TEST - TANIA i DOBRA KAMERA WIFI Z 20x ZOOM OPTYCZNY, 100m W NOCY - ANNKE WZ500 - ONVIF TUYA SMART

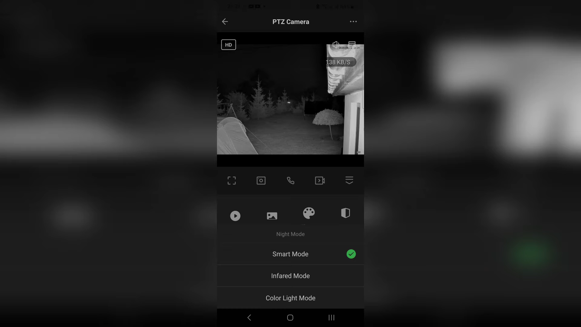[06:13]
Smart Mode po zmroku włącza podczerwień, a wykrycie ruchu uruchamia światło białe. Infrared Mode załącza po zmroku tylko podczerwień, a Color Light Mode uruchamia po zmroku tylko światło białe i zapis nagrań jest wtedy w kolorze.
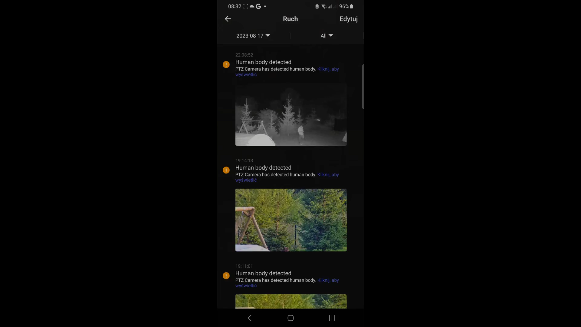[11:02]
Algorytm wykrywania człowieka jest na tyle dobry, że przy średniej czułości w ciągu dnia nie zdarzył mi się żaden fałszywy alarm, natomiast nocą raptem kilka.
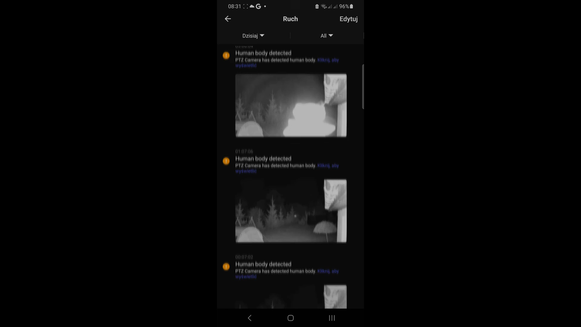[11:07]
Zasięg doświetlenia bardzo dobrze współgra z zasięgiem zoomu,